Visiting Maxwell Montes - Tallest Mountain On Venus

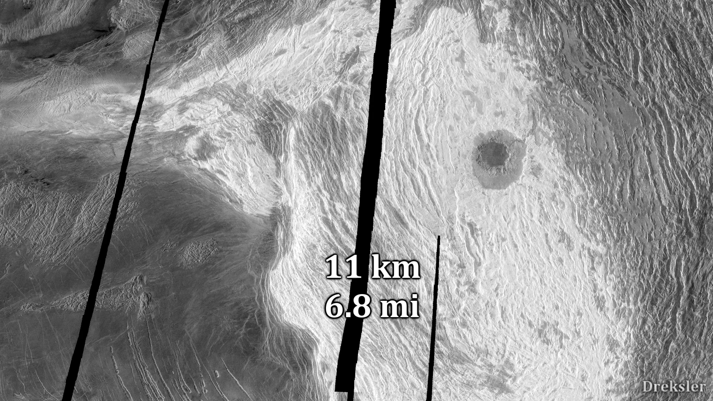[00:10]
It rises 11 kilometers above the mean radius of Venus.
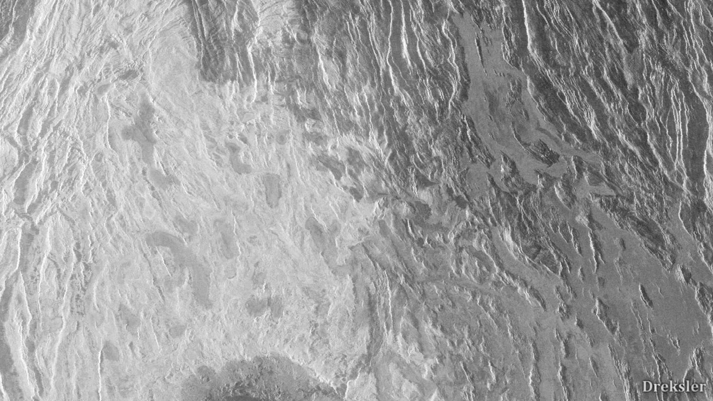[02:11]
there is less stacking up of air, so the less of it weighs down, which also causes the temperature to drop.
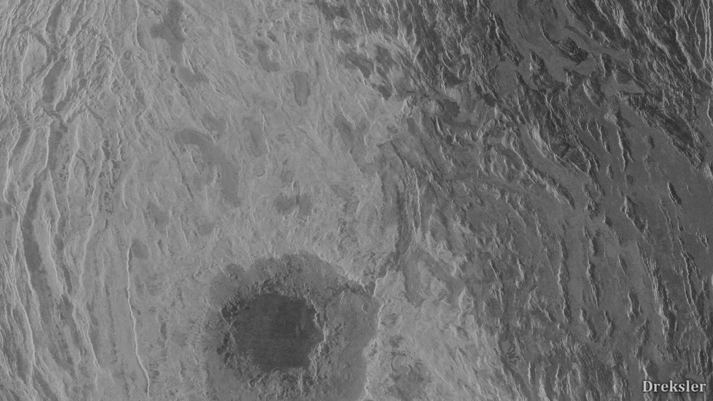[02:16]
Maxwell Montes is located at the Ishtar Terra region.
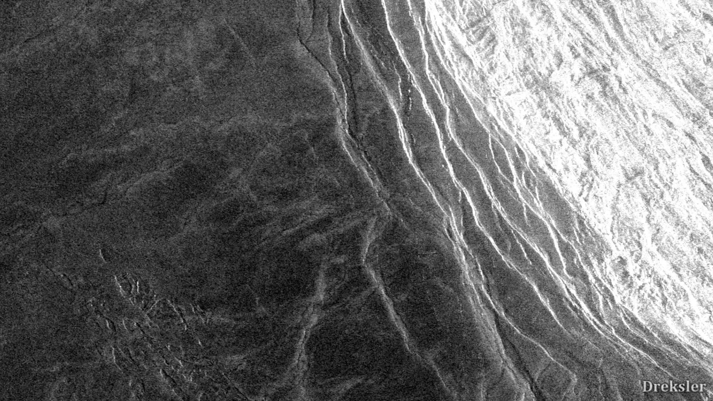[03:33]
But this isn't exactly how it looks like in real life to human eyes.
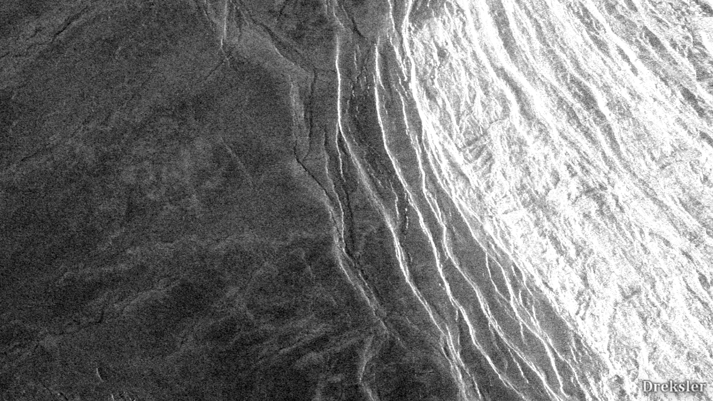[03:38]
Because this image was captured with the
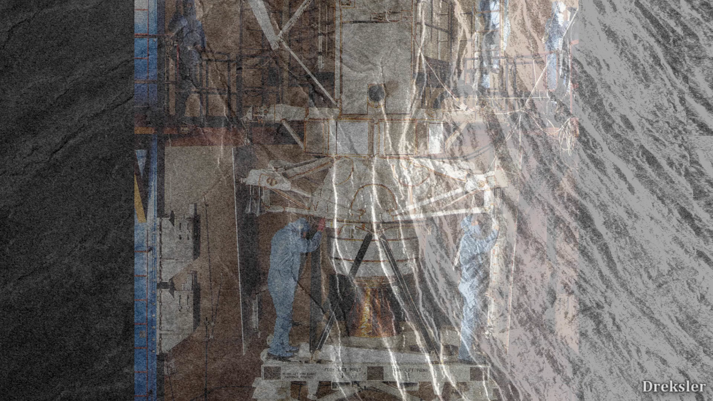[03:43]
radar instrument on the Magellan probe that arrived on Venus in 1990 and was active for 4 years.
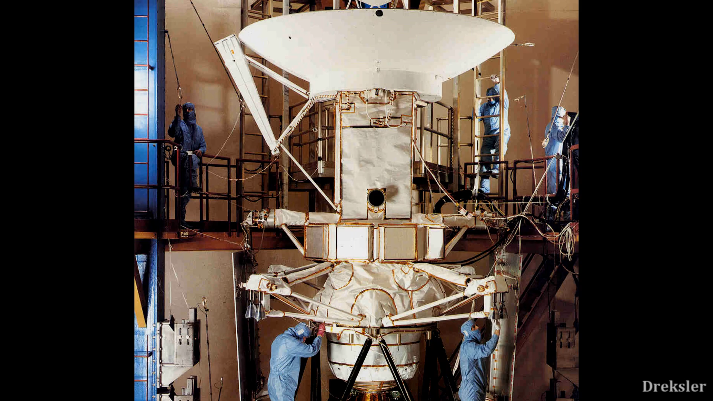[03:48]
Radar which is capturing non-visible wavelengths
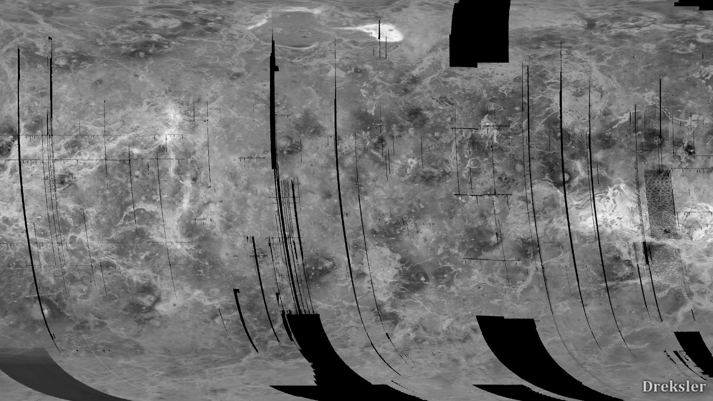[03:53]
had to be used to see what is on the surface of Venus. Because thick clouds in the upper atmosphere of Venus block many visible wavelengths of light coming from the surface.
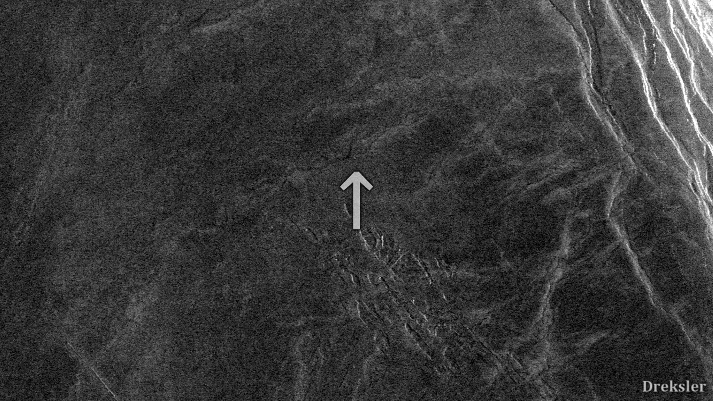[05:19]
So standing here, you would definitely be able to see, under your feet, a darkish, rusty, rigid solid lava surface that has quite large particles.
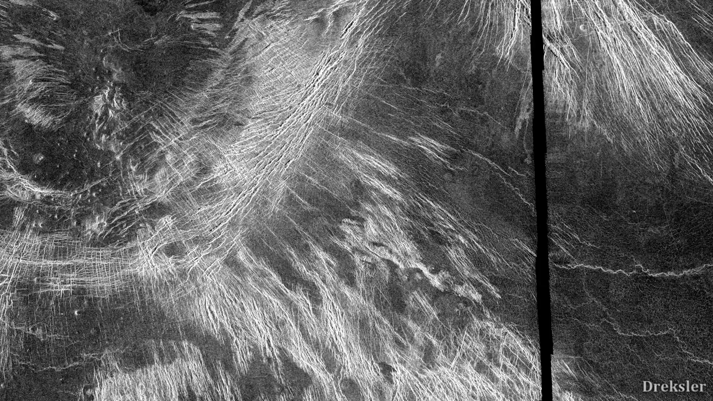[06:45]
because of the lower temperatures, metals of Venus get deposited there, as they sublimate in the hotter, low elevation regions.
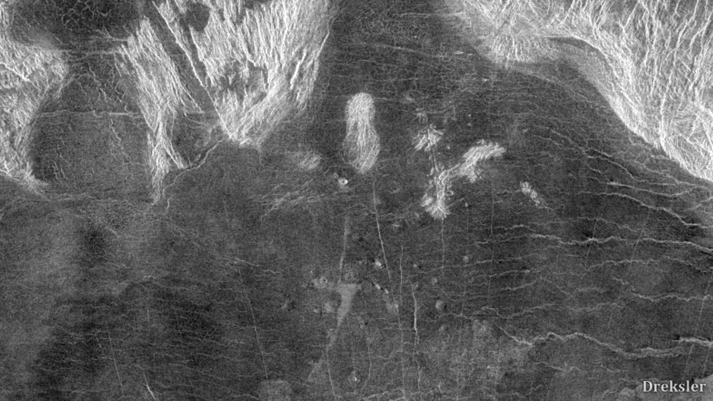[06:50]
And because they are quite reflective, they return a bright image to the radar.
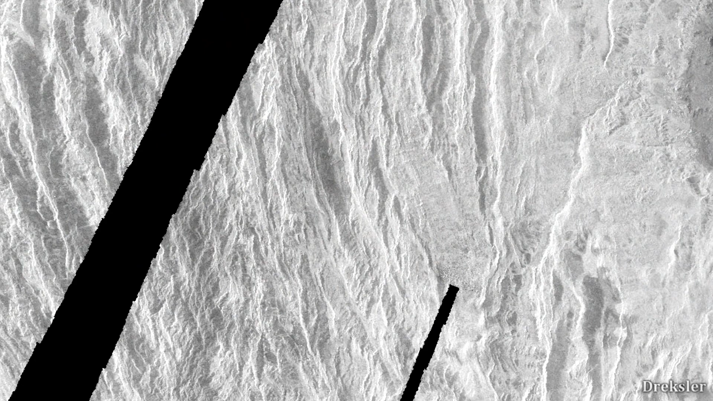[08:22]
in your view, you would still be surrounded by the same mountain range.